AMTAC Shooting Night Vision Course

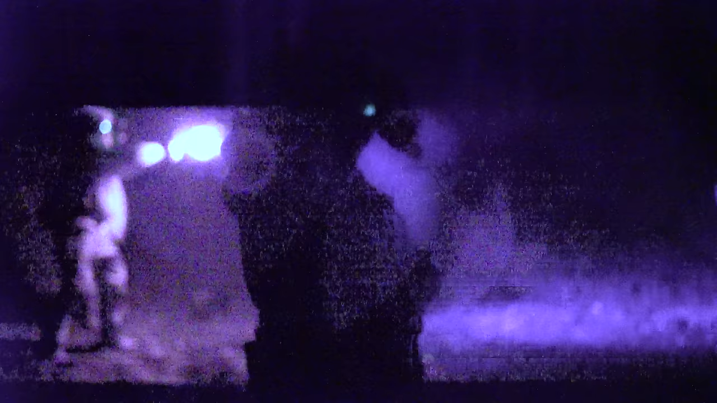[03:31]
add some things into the mix and worked on pretty much everything we could depending on people's equipment so by way of example if people had pistols
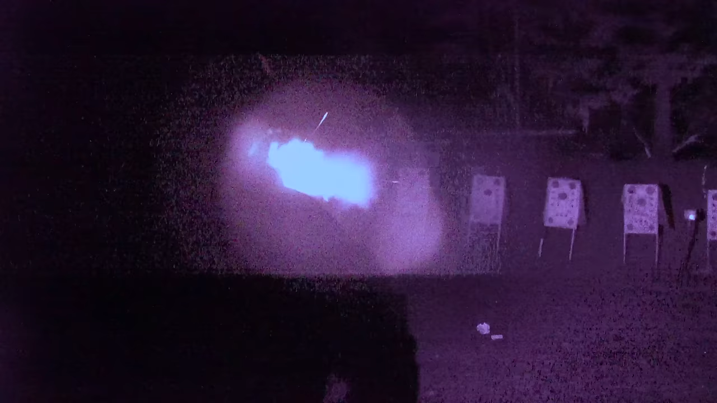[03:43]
equipped with lasers obviously it'll work that at night or for that matter infrared illuminators and ideally if people were running dots on their pistols like
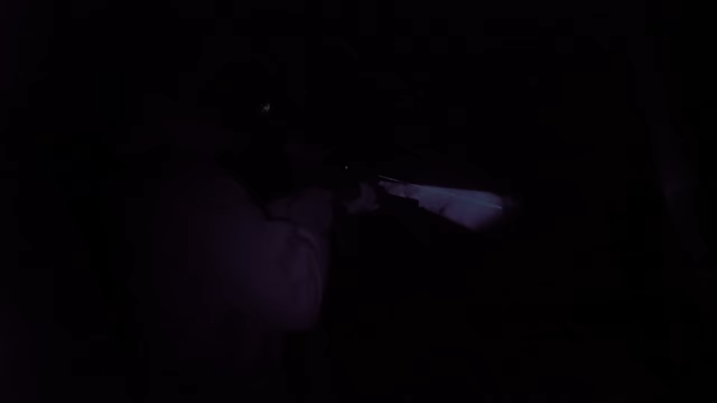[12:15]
whether it was pistol targets, again, under nods, either passive or with IR lasers, illuminators, as well as rifle targets.
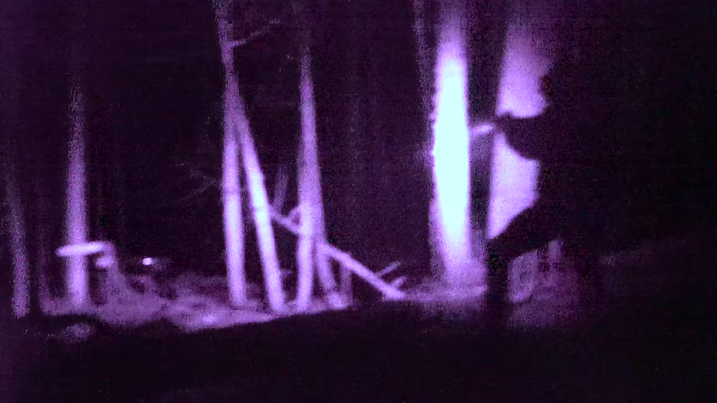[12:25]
And finally, getting down and engaging all the targets kind of at a distance with carbines.